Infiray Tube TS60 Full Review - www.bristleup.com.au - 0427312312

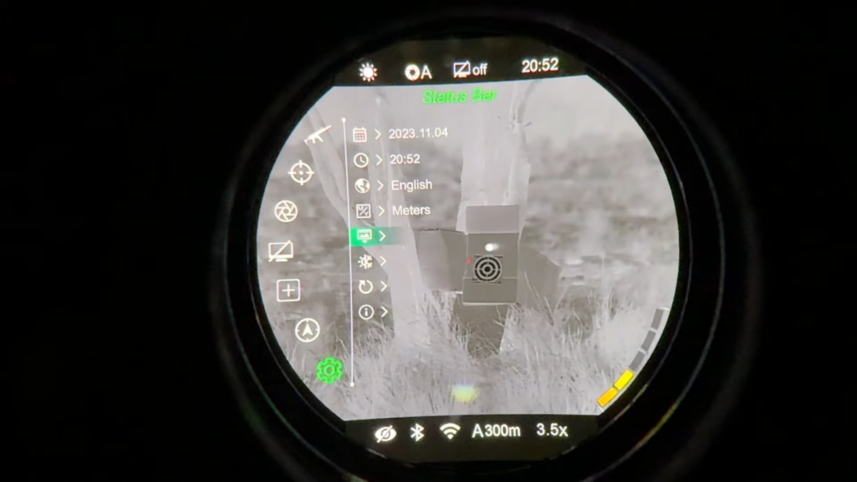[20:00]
Our status bar displays. Our image hue. So that'll be warm and cold hot.
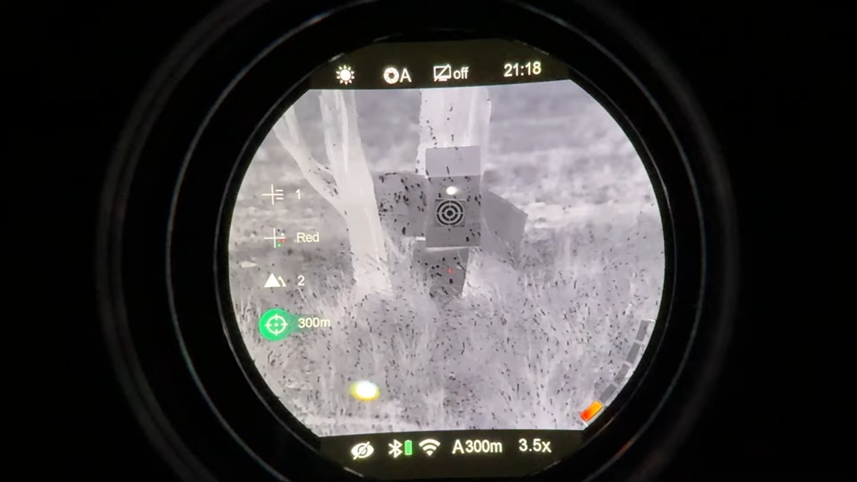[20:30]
allows you to cycle through your reticle.
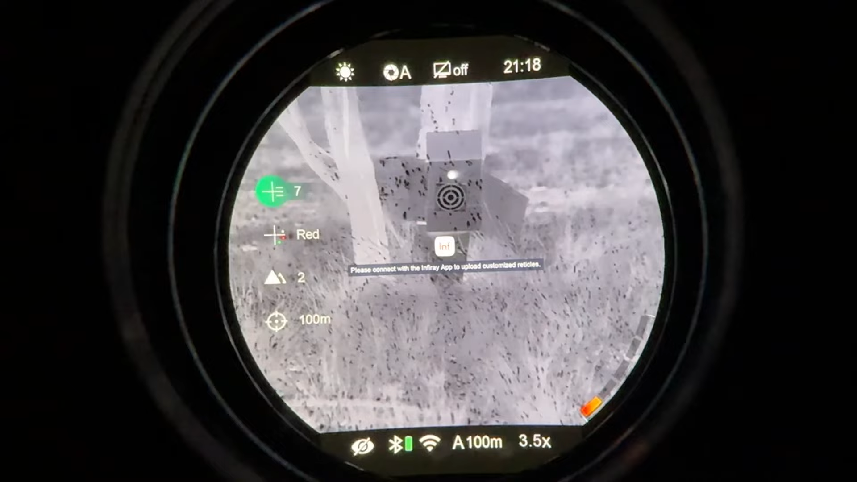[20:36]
And in addition to that, it allows you to change the color of your reticle. Okay.
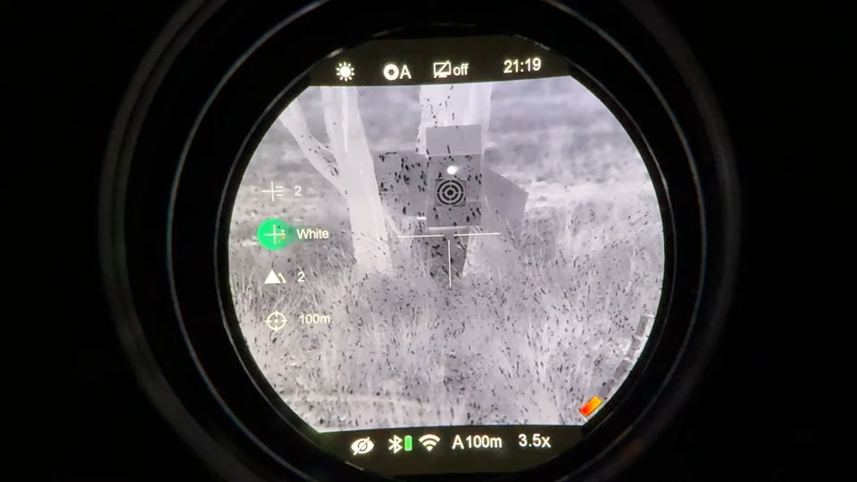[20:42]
Green's not a bad one.
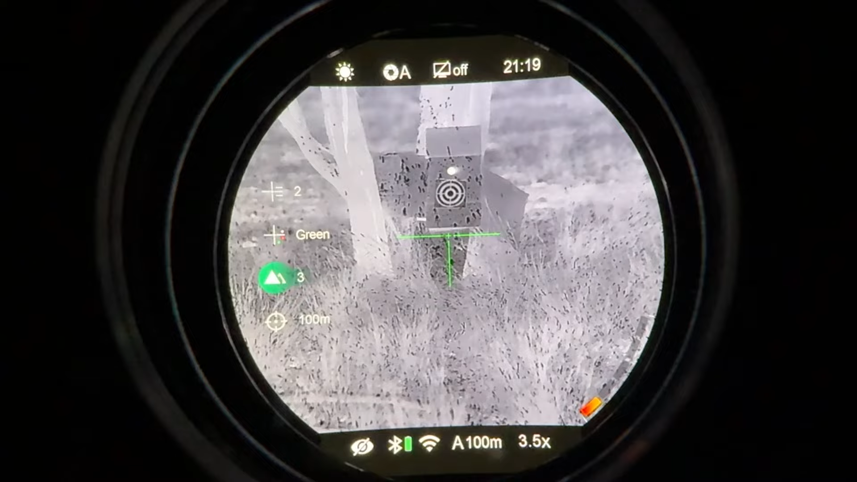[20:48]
And then in addition, we have our contrast here that we can change.
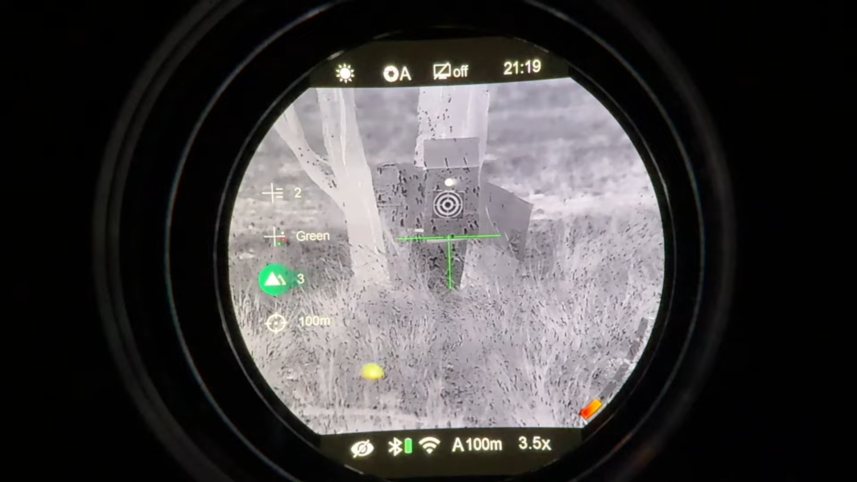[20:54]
So you can see that made quite a big difference there, going from two to three.
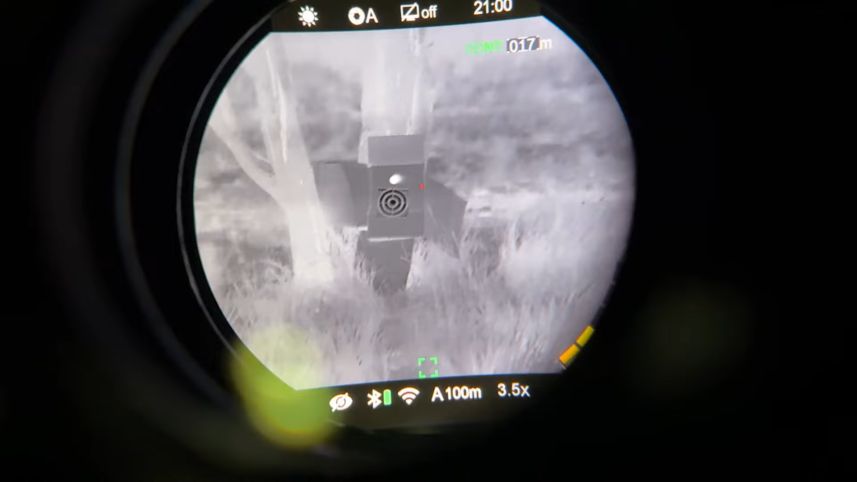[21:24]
As you can see, it's got a really nice big round screen in there and the image quality is really awesome.
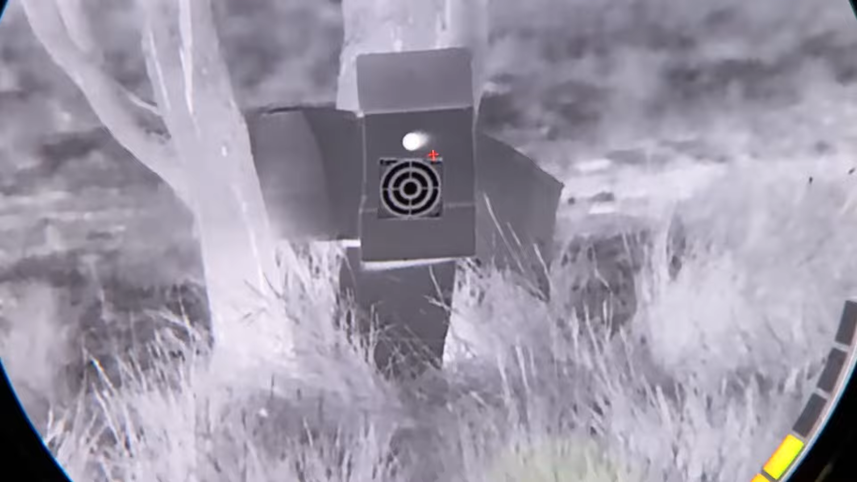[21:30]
And it shows information at the bottom. We've got our battery on the right hand side there. And that's that. So we'll continue on. I've just got to do as much as I can quickly before I get washed away.
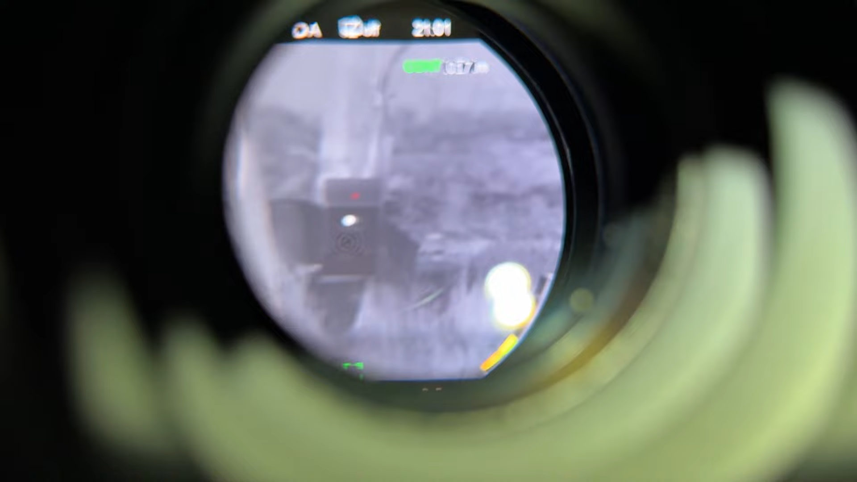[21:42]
All right. So I'm just going to do a demonstration on how I like to sight in thermals.
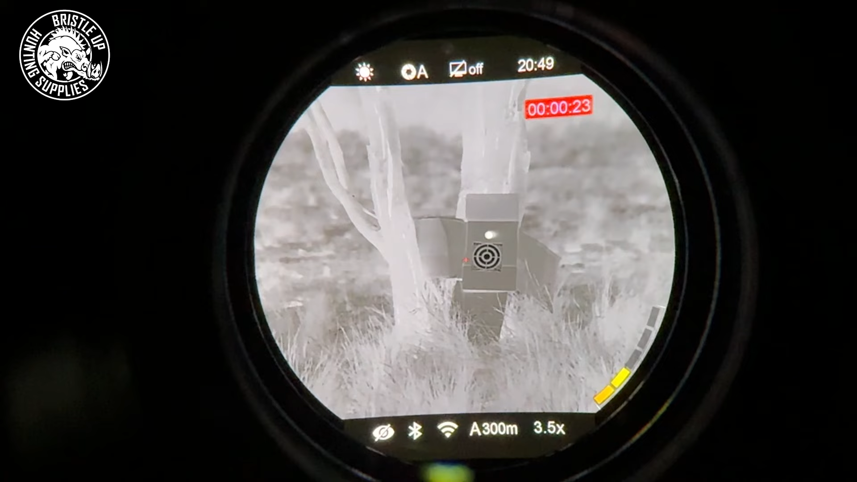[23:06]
So here we have a heated patch at the top there in our target down below.
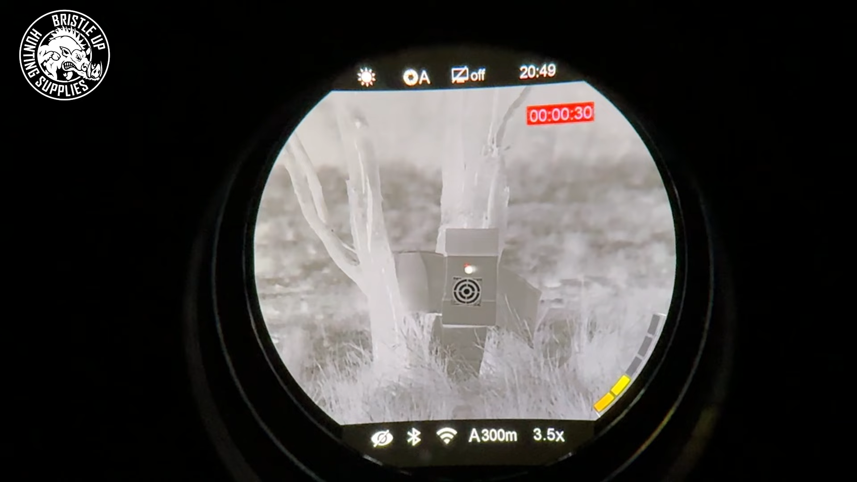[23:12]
I prefer the heated patches particularly at a longer distance. We're very, very close to this target at the moment just for this video. So in our zeroing profiles we've got A, B and C.
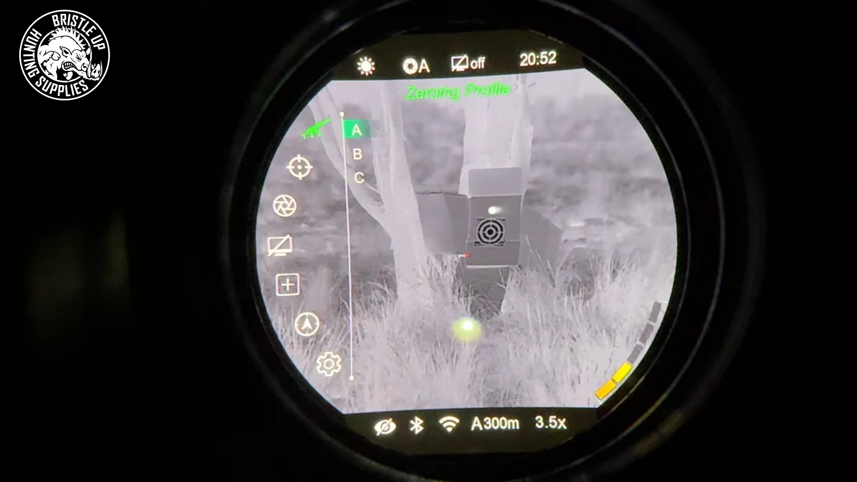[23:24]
So we've got our A zeroing profile selected now. And then we'll go down to our zeroing distances.
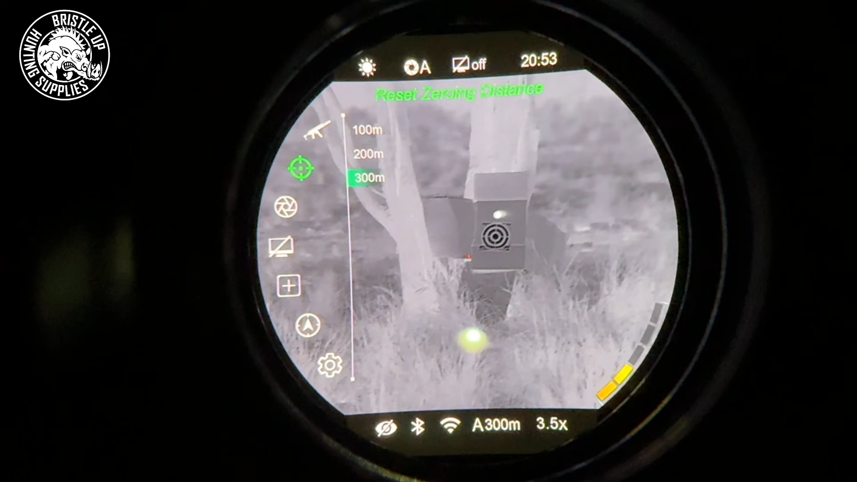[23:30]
And we will select 100, 200 or 300. Now you can adjust this.
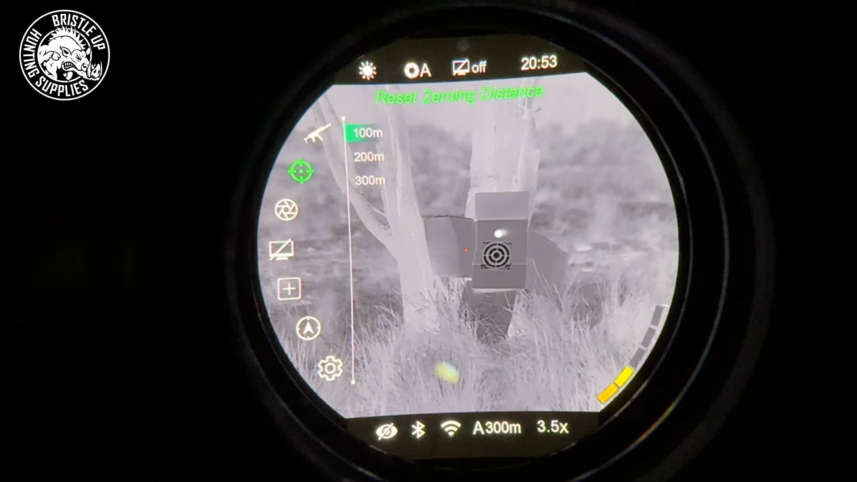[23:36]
You can change the meterage here. Now you want to make sure that these are all a different distance. Now because if they're all 100 metres then your scope might select the wrong profile next time you turn it on. Because they're all the same. We're seeing users having that issue. Now if we press our menu
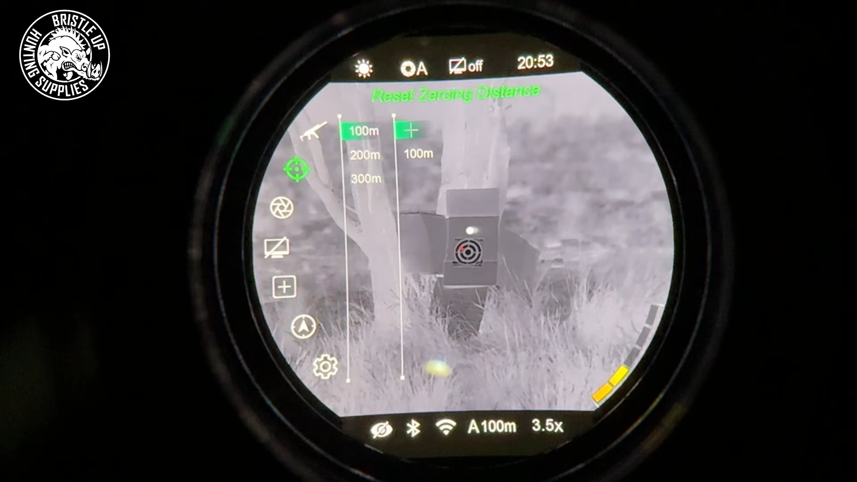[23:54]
button to access it and we can go into our zeroing here. And we can make adjustments.
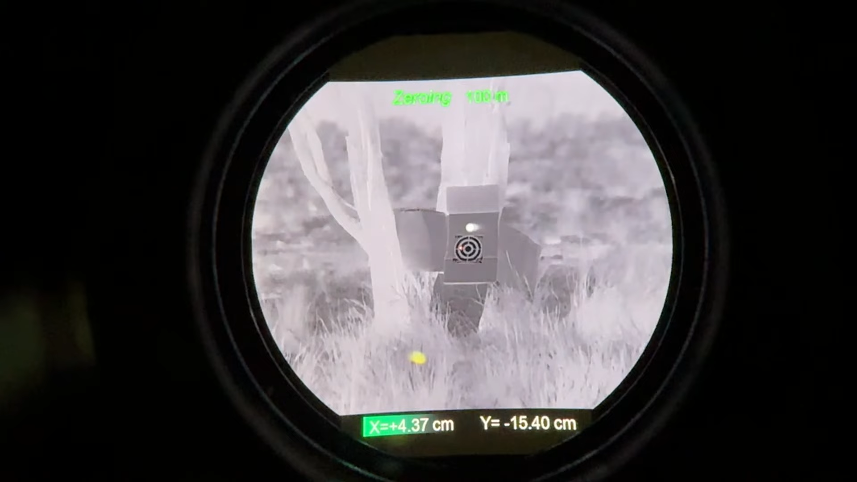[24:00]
Now we want to do our freeze frame. To keep it simple let's just say that I've taken a shot at the centre of this target. And that heat patch at the top is where the bullets landed.
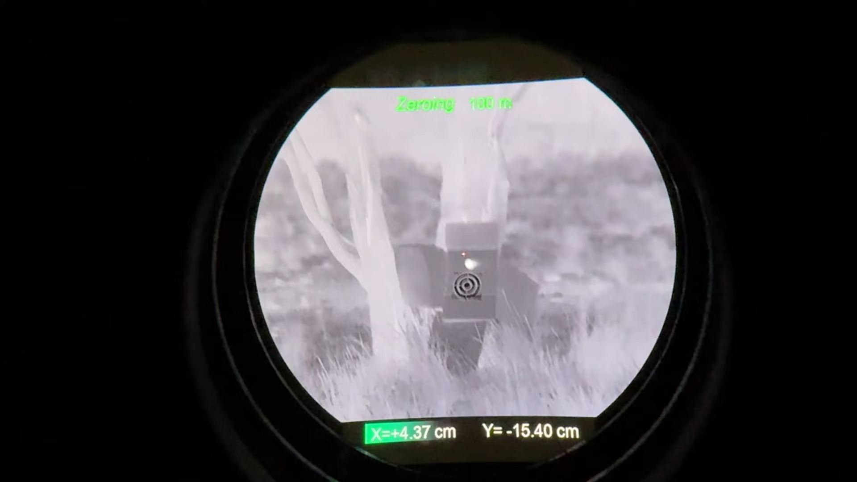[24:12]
Now if that was the case we'd press and hold the pallet button and the photo button at the same time.
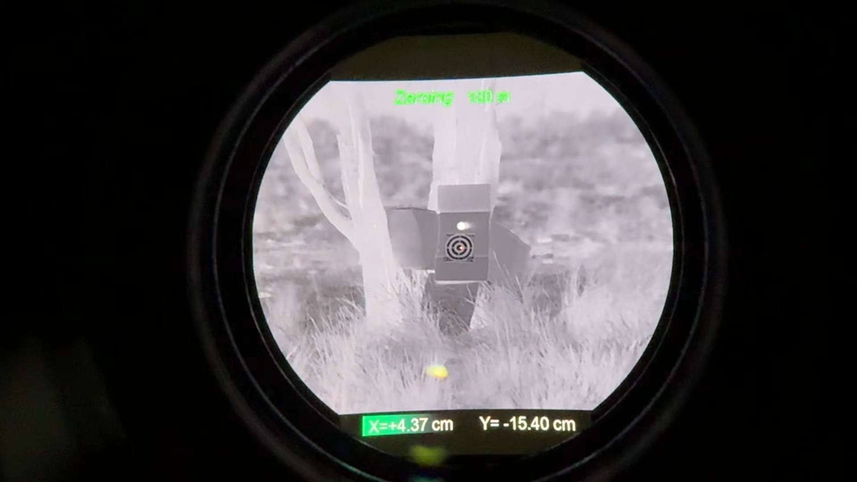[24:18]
While it is on the centre of the target there. Now it's frozen there now. So now all we have to do is use our scroll wheel to move our crosshair up left and right. So I'm moving it to the right there now. I don't want to do that. I'll move it back.
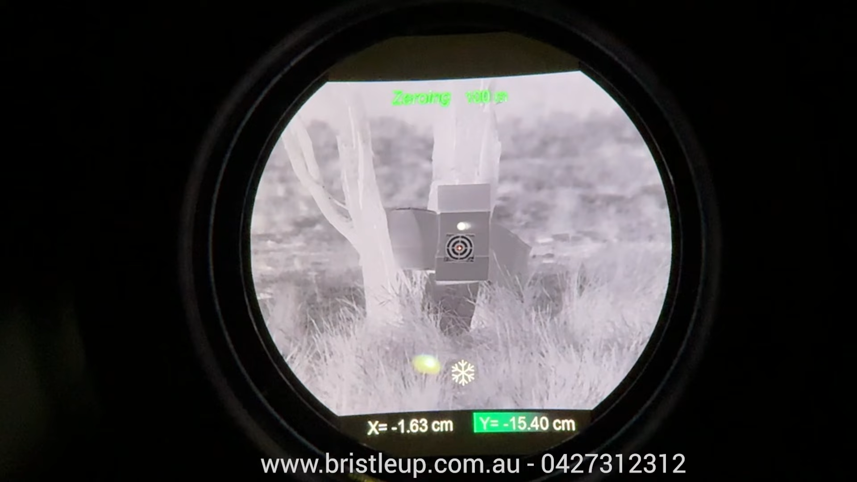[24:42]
There we go to the Y axis. Now we can go up and down. So we'll take it all the way back up to our heat patch.
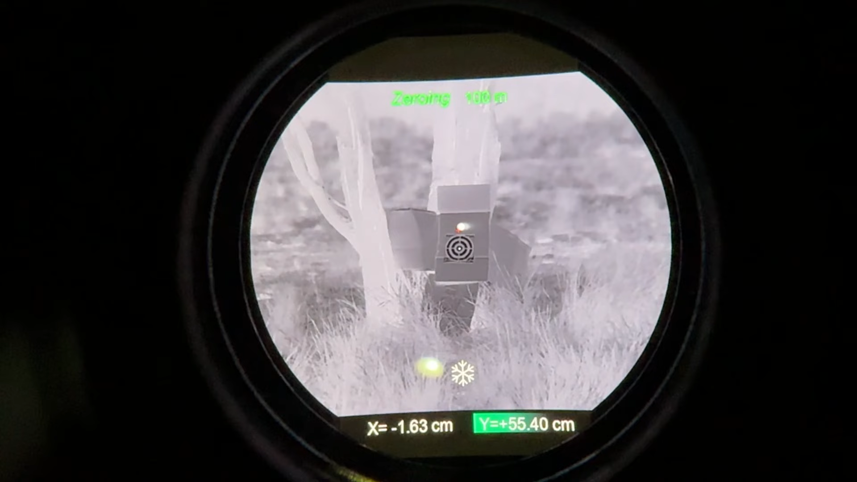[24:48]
And just a little bit to the right by the looks of that.
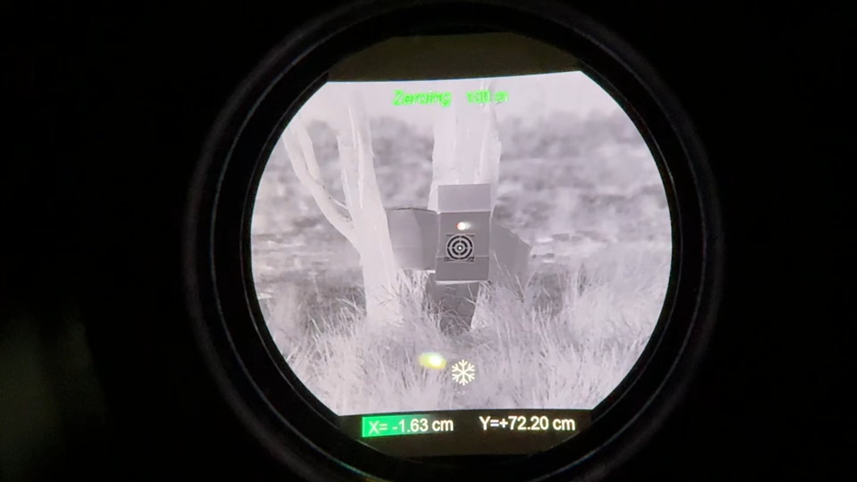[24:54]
I might be going to get washed away here. You can change your reticle so you can see it a lot better.
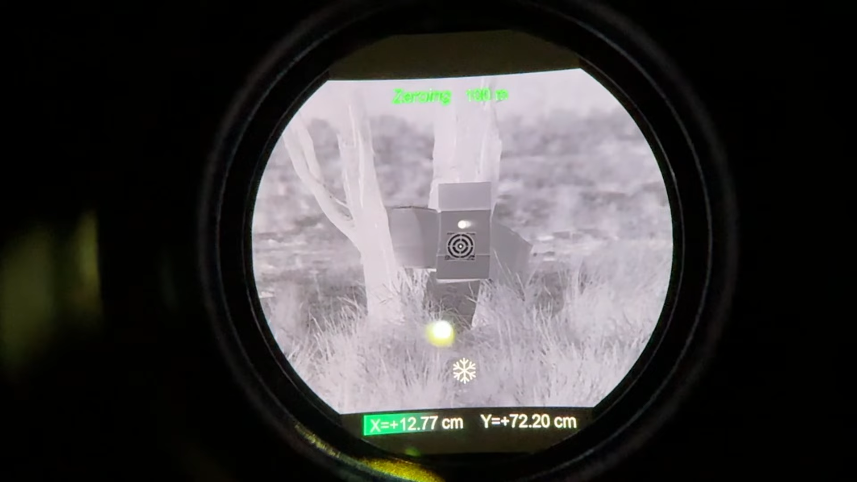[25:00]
I've got it set on a very small reticle because that's what I like. Now we've got it up there on our heat spot. I can press and hold the menu button and it'll save it.